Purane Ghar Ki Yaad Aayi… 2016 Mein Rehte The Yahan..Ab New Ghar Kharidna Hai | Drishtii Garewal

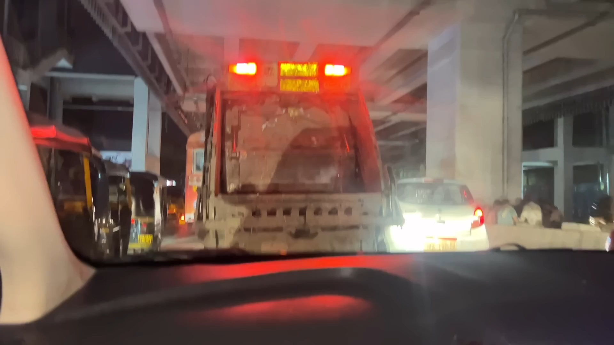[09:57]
बज चुके हैं भी ट्राफिक का हाल बुरा ही है हमको फोई लगे देख यह आता पौना गंटा हाना अगर बंद हो गया मंदिर तो ठंड़ हो गया साटीगर बंद हो गया साटीगर